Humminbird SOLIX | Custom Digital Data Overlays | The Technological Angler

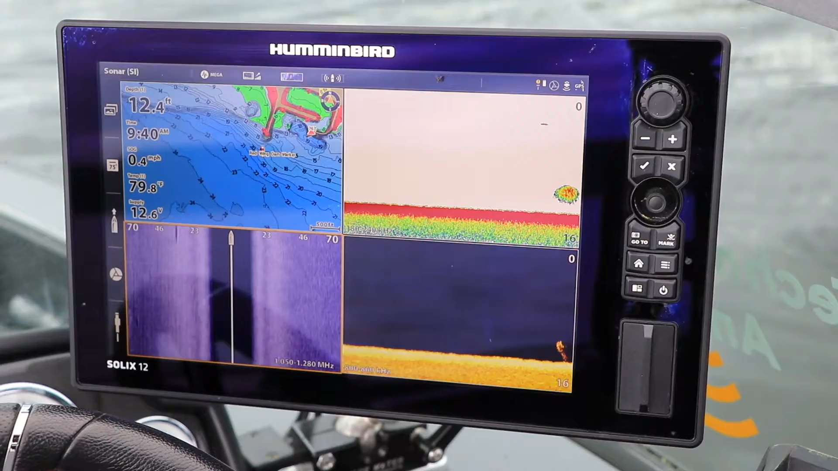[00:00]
On screen: depth 12.4 ft, water 79.8°F, speed 0.4 mph
Your SOLIX can display an information-rich,
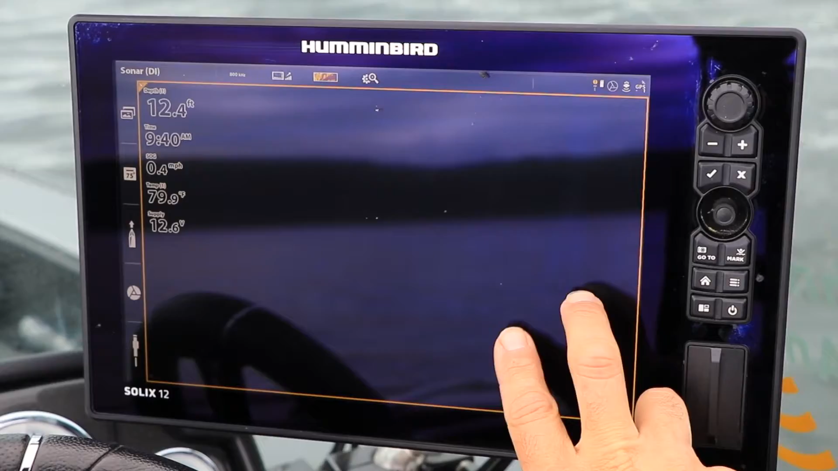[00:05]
On screen: depth 12.4 ft, water 79.9°F, speed 0.4 mph
user-customizable digital data overlay on any of its views.
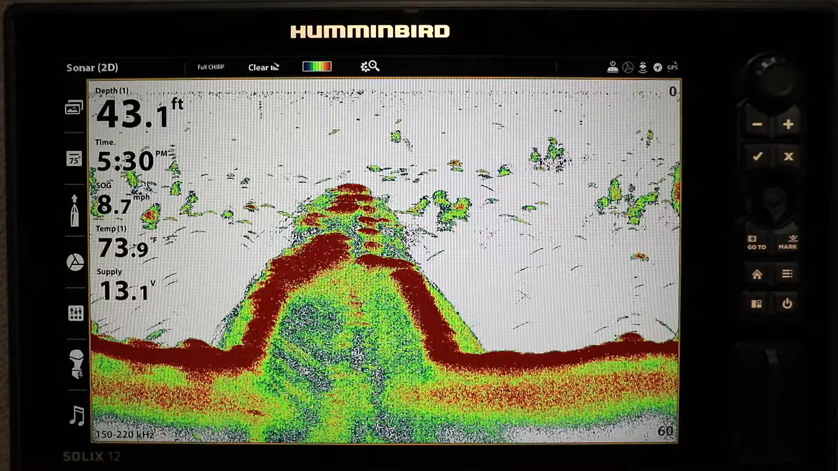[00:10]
On screen: depth 43.1 ft, water 73.9°F, speed 8.7 mph
To display an overlay on a view, go to that Views Express menu.
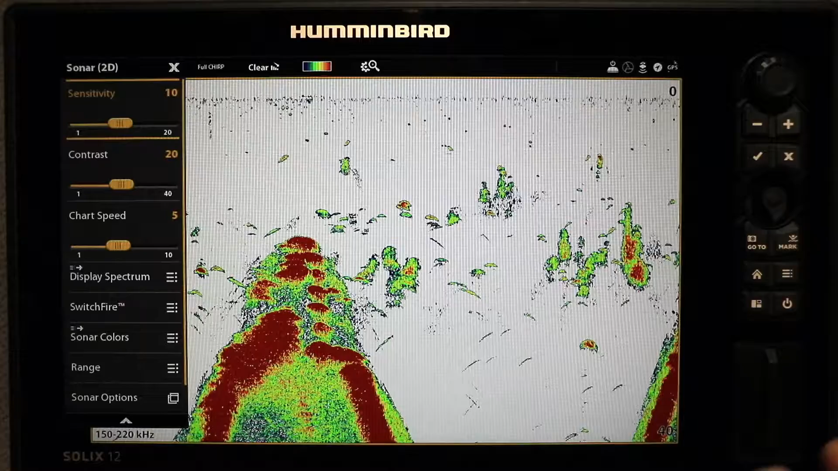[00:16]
Then, select View Options, followed by Data Overlay.
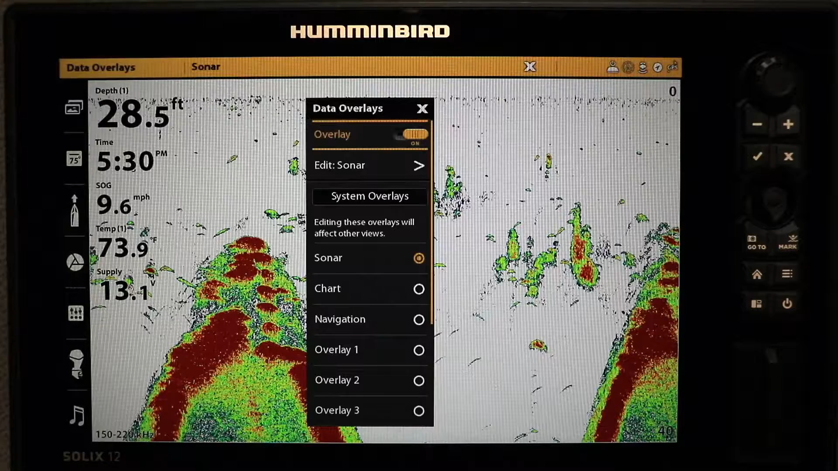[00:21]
On screen: depth 28.5 ft, speed 9.6 mph
Then, toggle Overlay to On to display the digital data overlay. While the overlay will initially be populated with a set of default information,
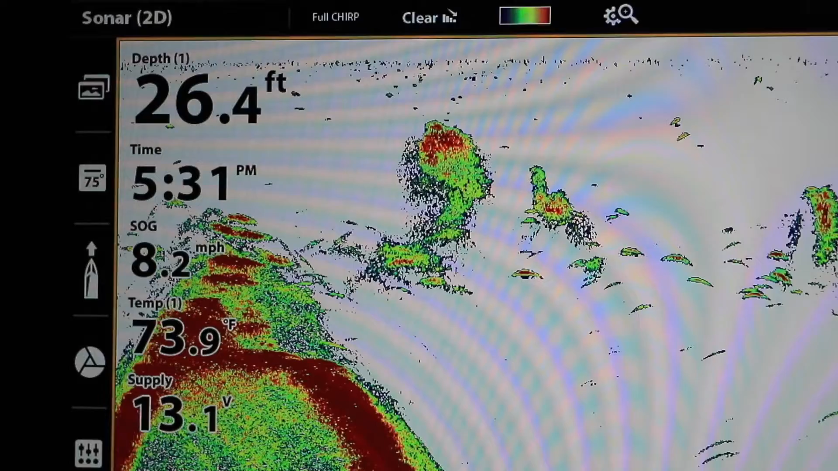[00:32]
On screen: depth 26.4 ft, water 73.9°F, speed 8.2 mph
much of this can be customized to better suit your needs.
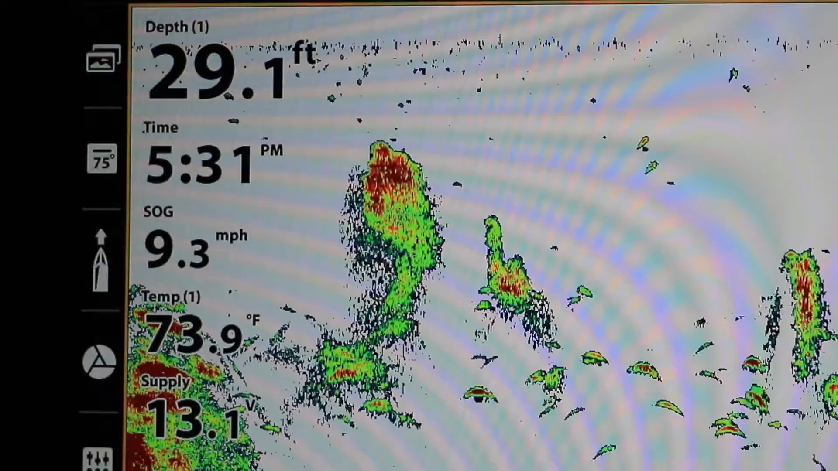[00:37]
On screen: depth 29.1 ft, water 73.9°F, speed 9.3 mph
With the overlay displayed,
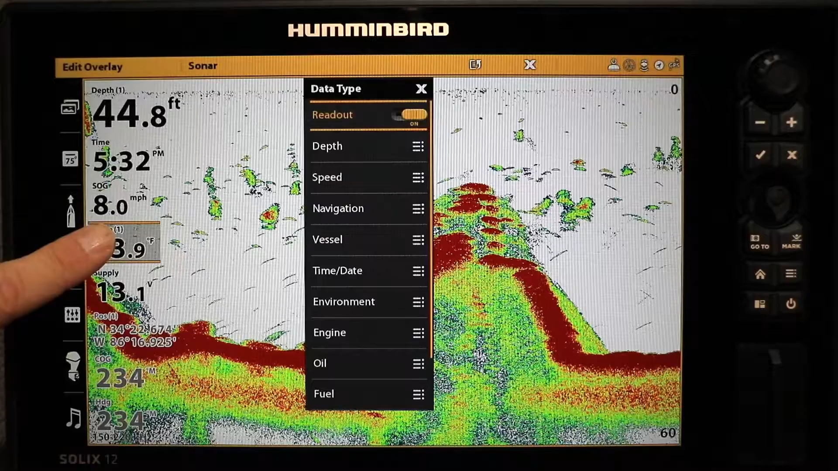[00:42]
On screen: depth 44.8 ft, speed 8.0 mph
tap and hold any of the digital data windows to call up the Data Type submenu. Navigate through this menu's extensive selection of available digital data to find the
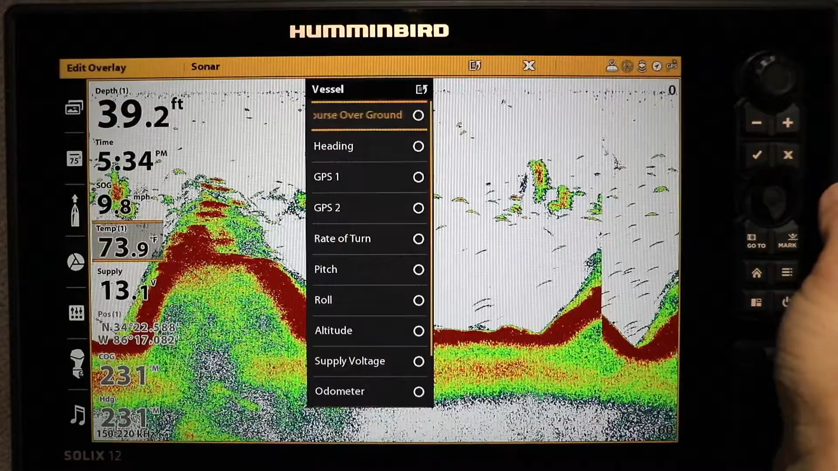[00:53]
On screen: depth 39.2 ft, water 73.9°F, speed 9.8 mph
information you want to display in the selected Overlay position. You'll also notice that individual overlay readouts can be turned on and off.
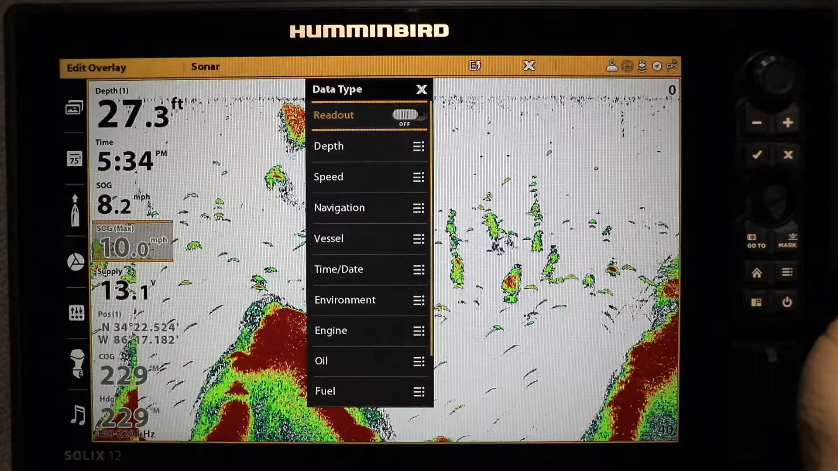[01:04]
On screen: depth 27.3 ft
With this option, you can create some views with very streamlined overlays,
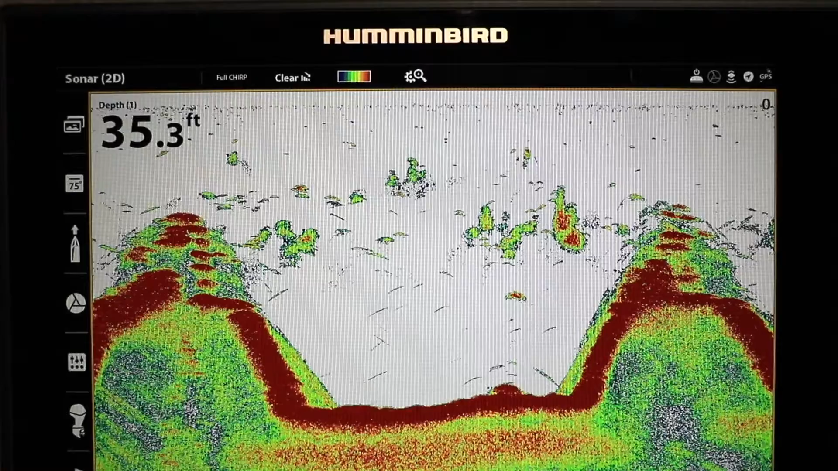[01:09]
On screen: depth 35.3 ft
and others that display comprehensive sets of digital data.
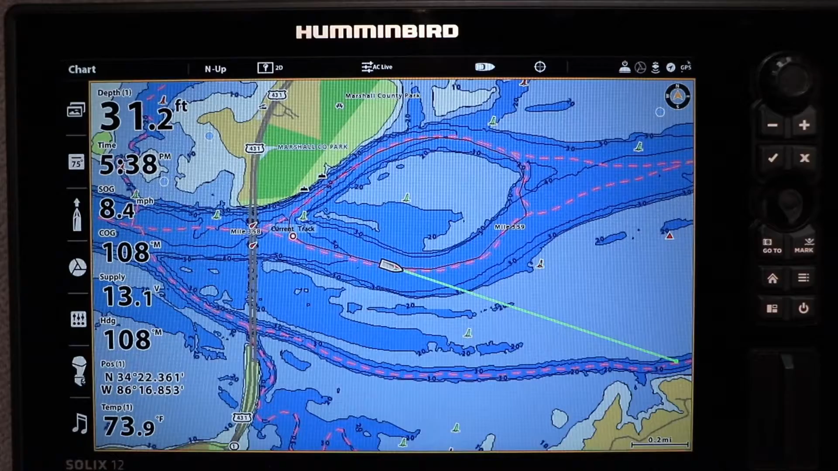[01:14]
Keep in mind that changes you make to the digital data overlay are view-specific,
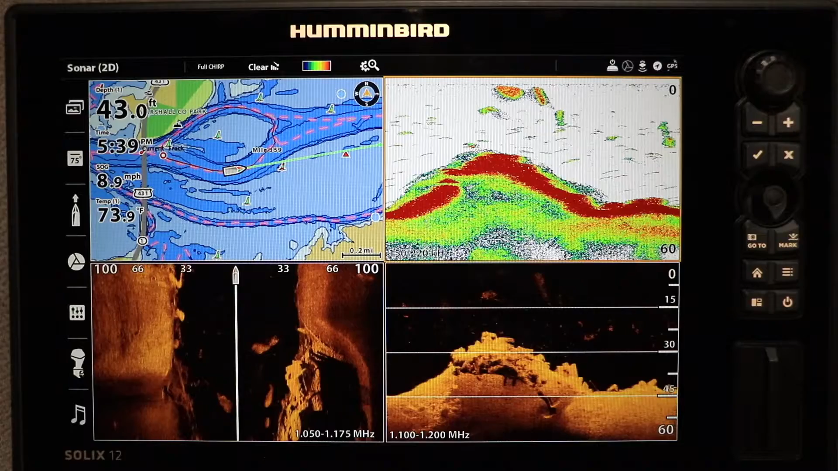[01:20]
On screen: depth 43.0 ft, water 73.9°F, speed 8.9 mph
so you can have different custom overlays in each of your views.
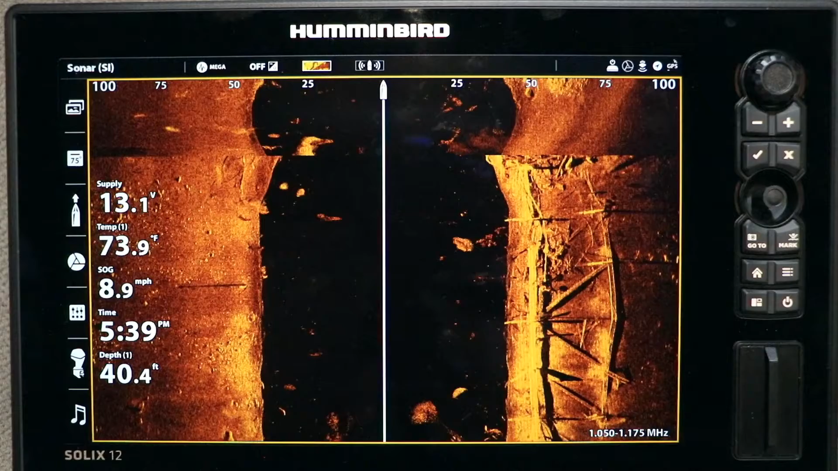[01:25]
On screen: depth 40.4 ft, water 73.9°F, speed 8.9 mph
You can also customize other overlay attributes from the Edit Overlay submenu.
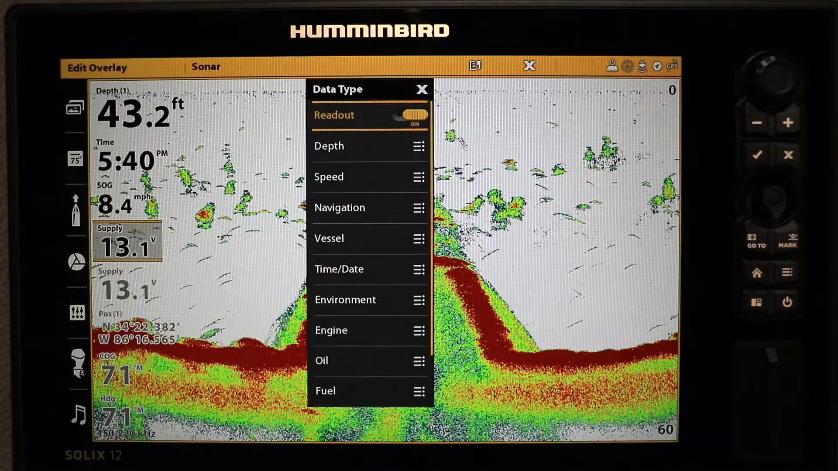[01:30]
On screen: depth 43.2 ft, speed 8.4 mph
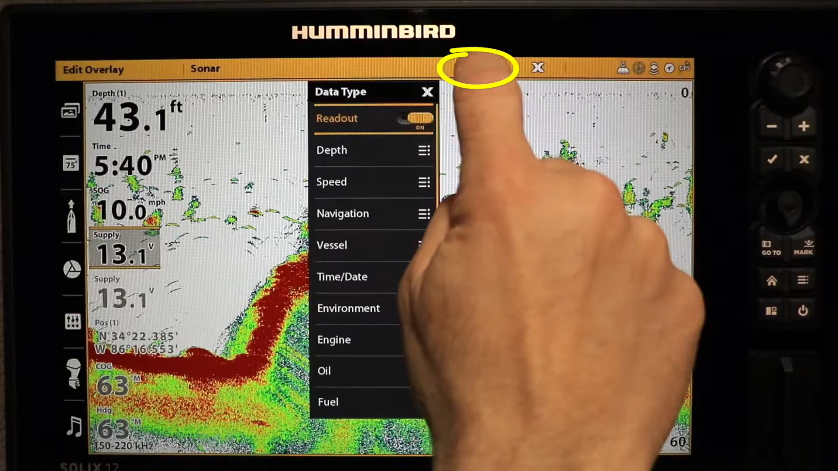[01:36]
On screen: depth 43.1 ft
After selecting your data types, tap the menu icon in the status bar to access the Edit Overlay submenu.
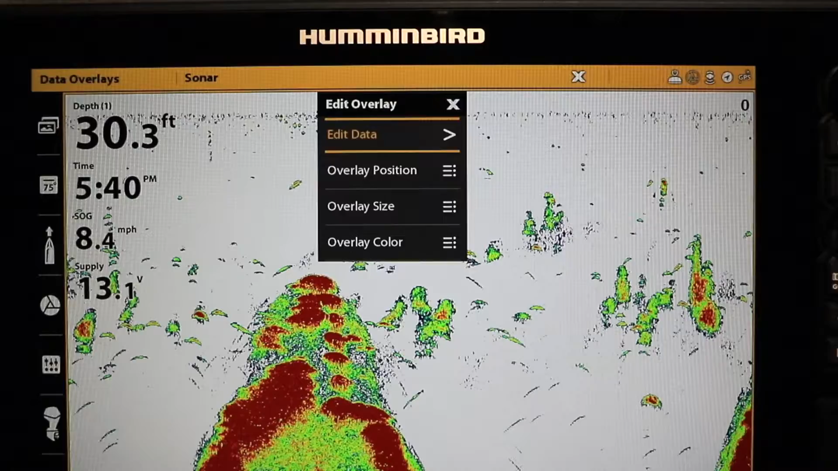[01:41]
On screen: depth 30.3 ft, speed 8.4 mph
With this submenu, you can not only edit your data types,
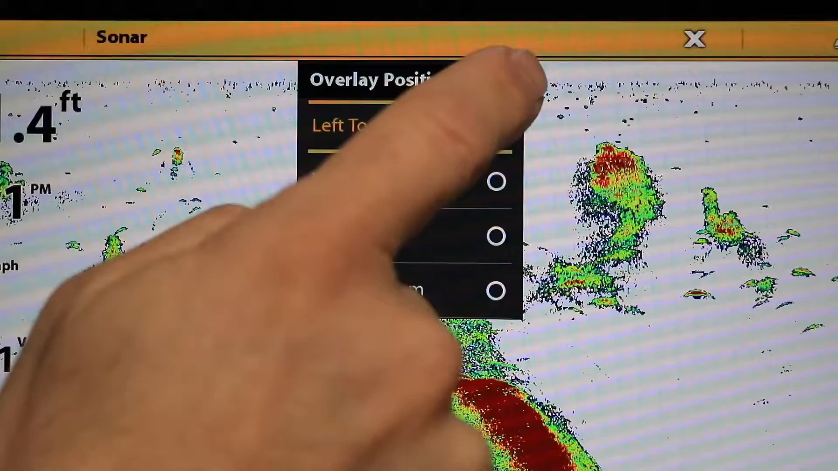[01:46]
but you can also adjust the size, position, and color of the digital data overlay.
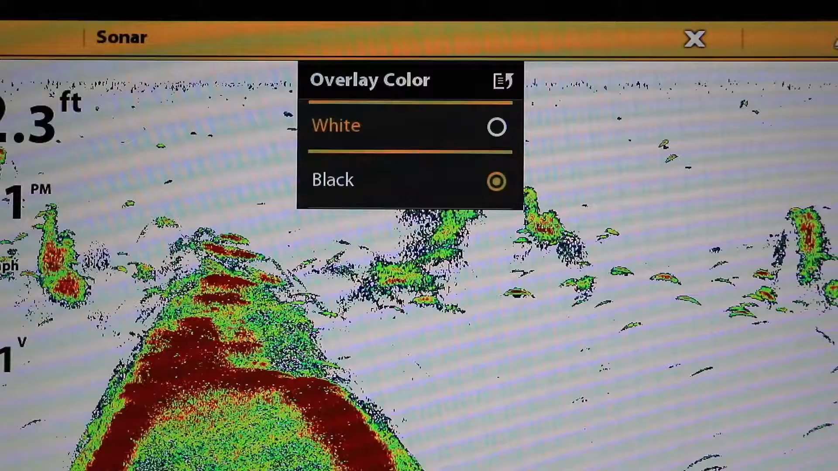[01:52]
Now,